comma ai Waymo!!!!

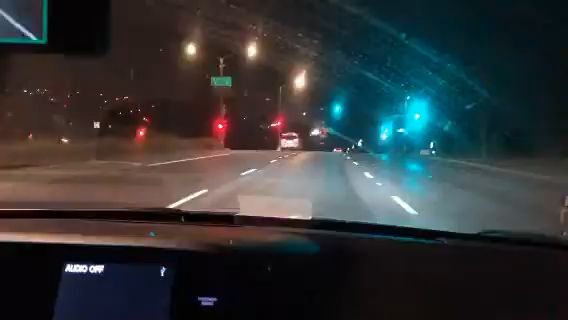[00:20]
look we have real statistics and stuff well it's tough and look what we're rolling up next to look it's a Waymo really get the good shot oh yeah all right and here we are carefully rolling up next to a Waymo